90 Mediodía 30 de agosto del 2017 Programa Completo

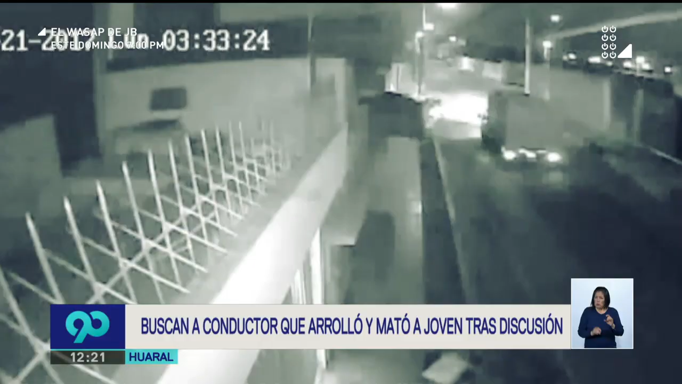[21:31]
Se observa también la desesperación del hermano de la víctima, quien intenta alcanzar al chofer, que finalmente huye a toda velocidad.